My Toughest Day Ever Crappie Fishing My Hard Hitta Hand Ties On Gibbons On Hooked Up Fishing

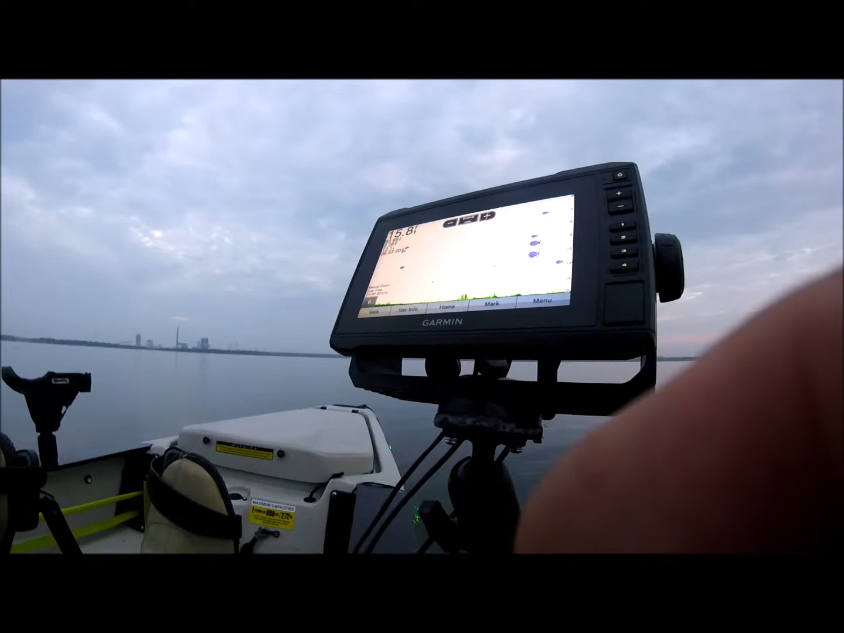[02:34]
you know, to let you guys see what's happening
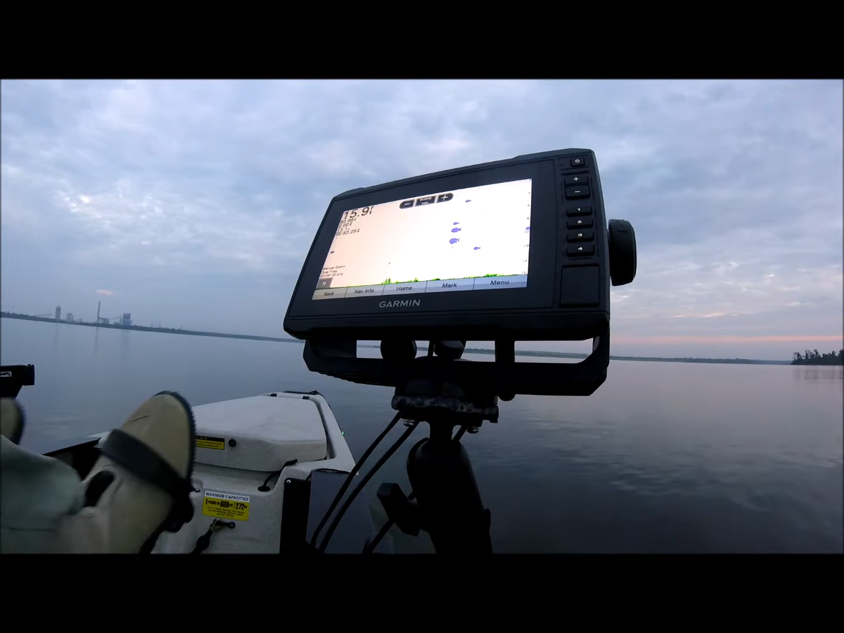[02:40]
while you know, I'm jigging with this LiveScope system. And I'll have another camera behind me where I just showed you, and I'll have the ability to turn both of them on at the same time with my remote and let you guys watch the footage there and behind me all at the same time while I'm trying to get on the fish.
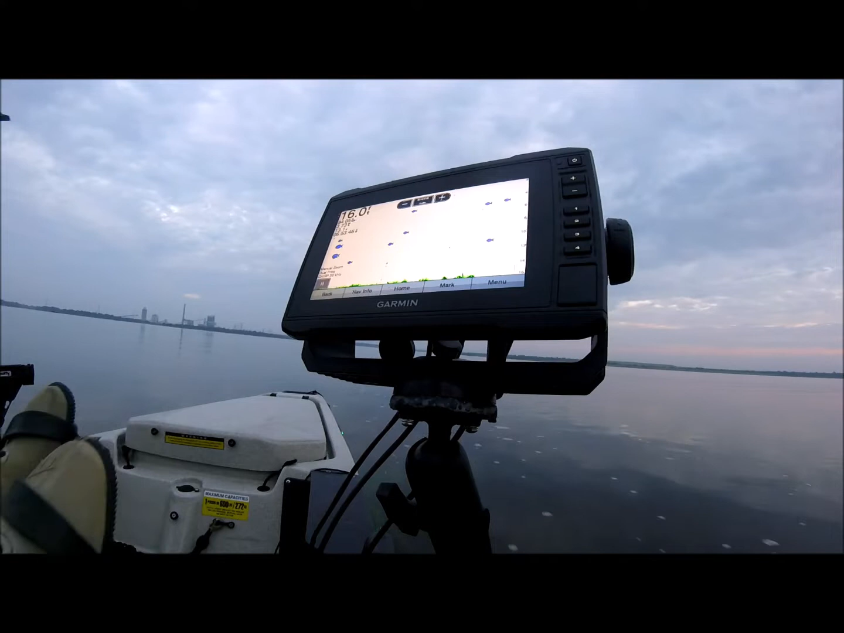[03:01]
So this is where this camera will be stationed. I'll go in the box, get my other camera out of here. I got 3 cameras with me, but I think all I need is 2.
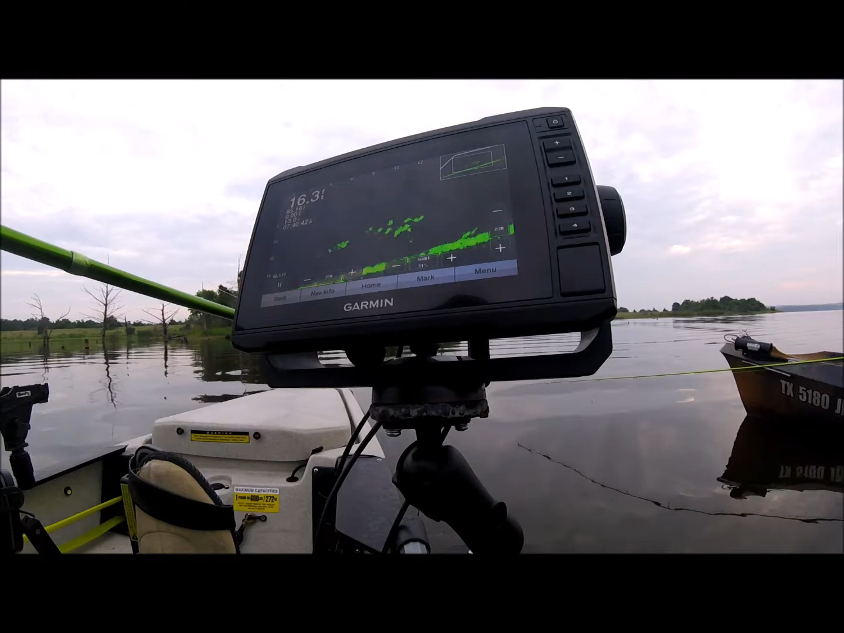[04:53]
I got the bottom jig right in there in the school. I'm gonna let he came up to it. Let the top jig down in there. They're gonna hit the top jig. Look at that ball of bait coming by, y'all.
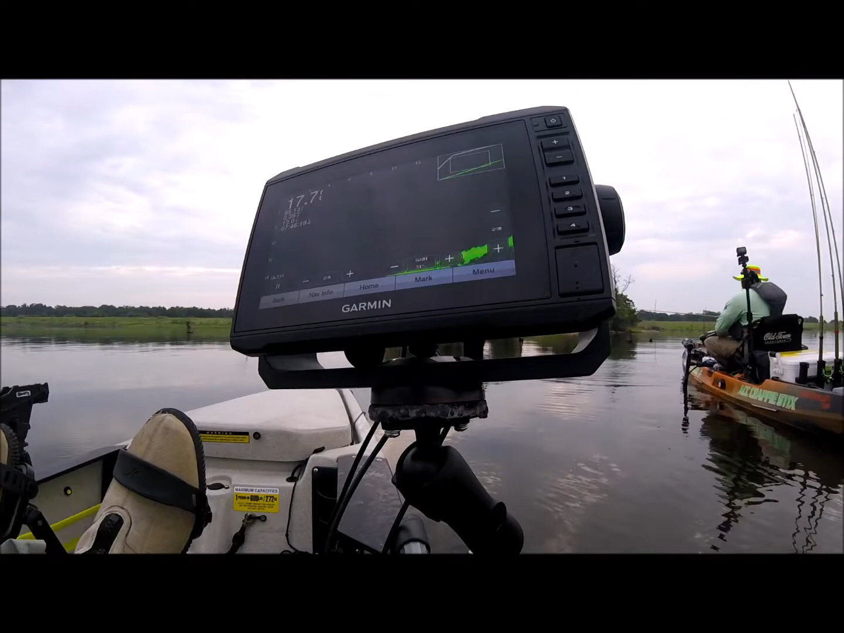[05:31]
See them jigs coming down slow right here? Guys, that's my jigs.
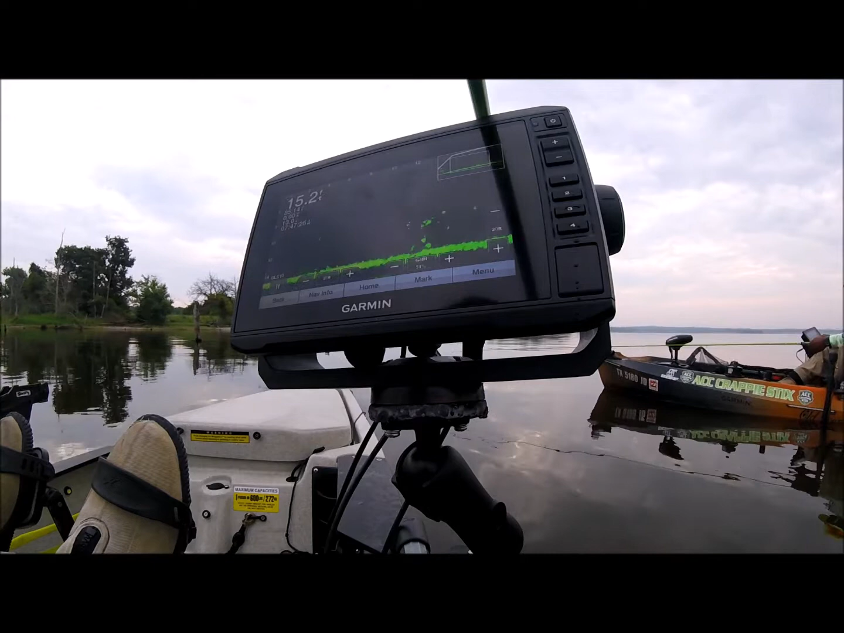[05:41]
Fish coming up to it. Crazy is hooked up. I didn't see his fish. Normally, it's a good keeper.
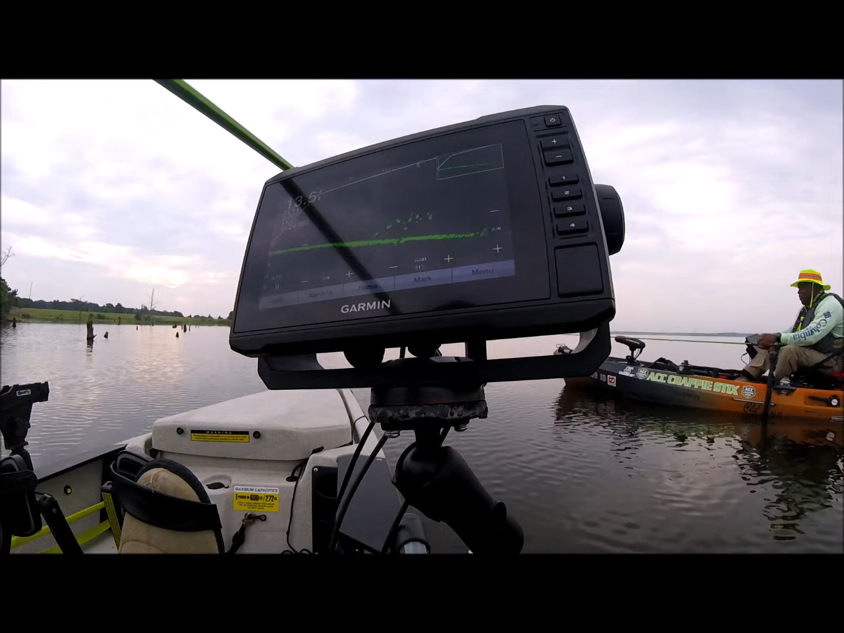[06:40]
I know. That's what I'm telling you, the minnow. I'm sitting there looking at him, looking at the jig. I don't see even some big crappie.
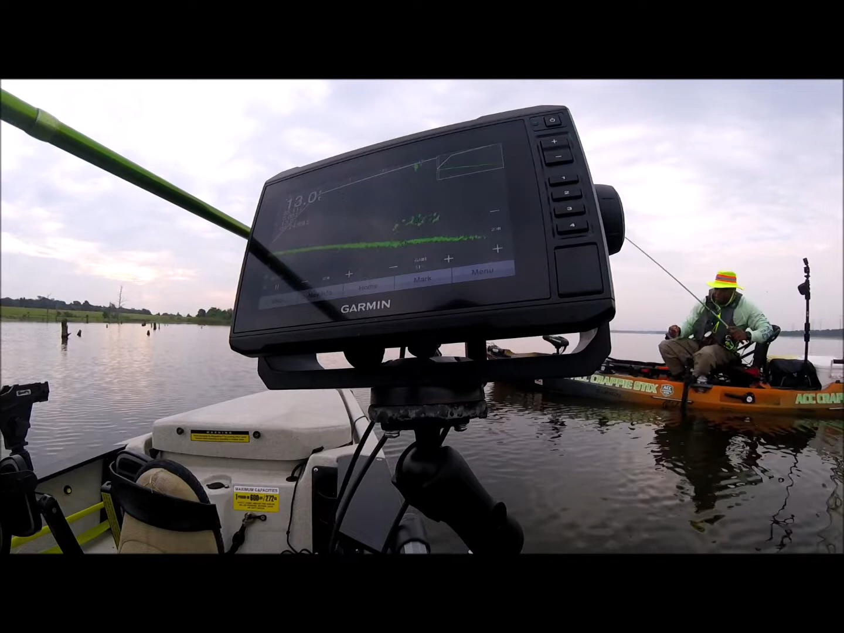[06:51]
They look big on the screen, but. See my jigs, I'm letting them down. See my jigs, I'm jigging them. That's one looking at it, I'm gonna let it down. Let it down, let it down. I'm getting in there. Okay, one looking at it. There he is, just like that, y'all. Big old slab. Look at it. Man, hold up.
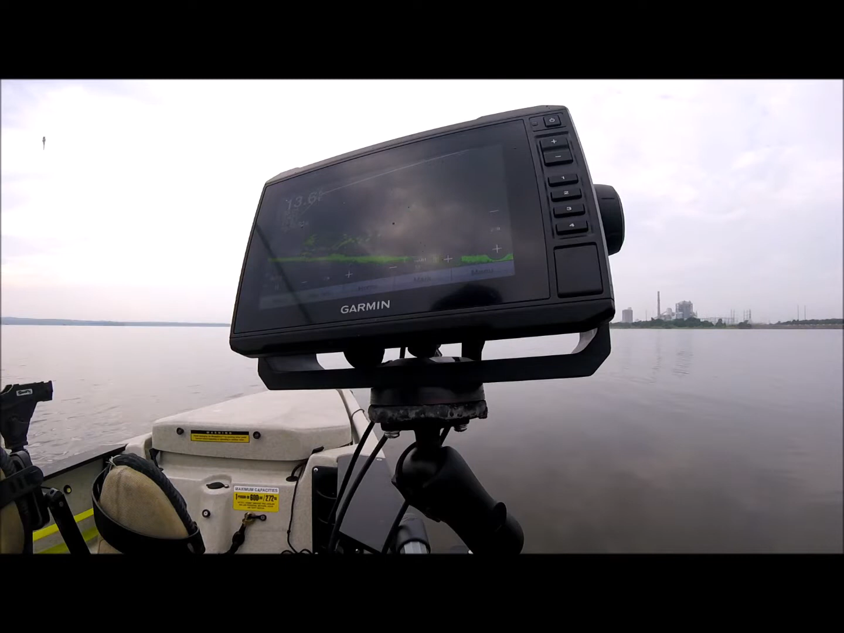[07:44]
Right in that little transition. And I go from 10 foot to about the drop off. See all those fish right there? All those fish are hanging around 10, 12 foot deep right there. Lit up on the screen.
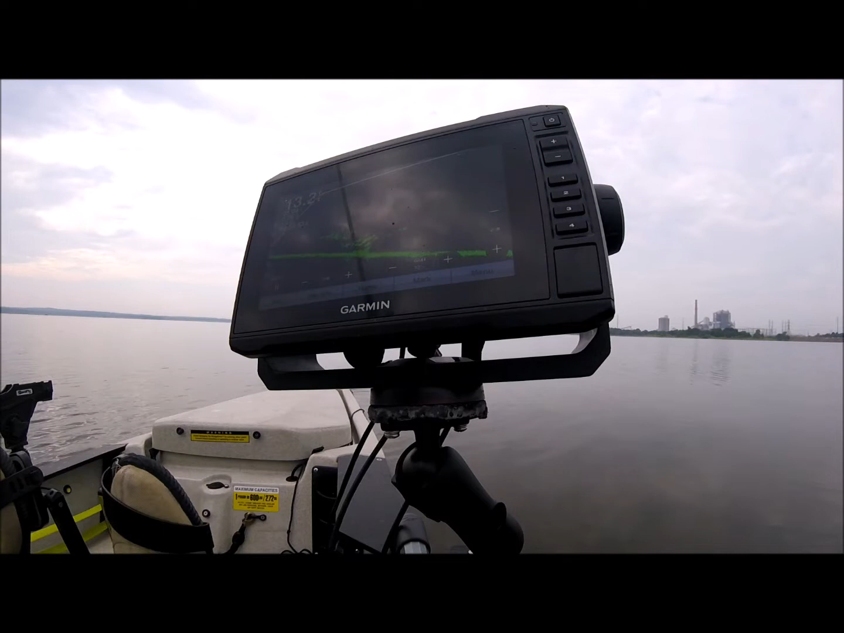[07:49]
Y'all saw that. I went to two micro jigs and now my bottom jig is producing. When I had that heavier jig on there, they didn't want to touch it.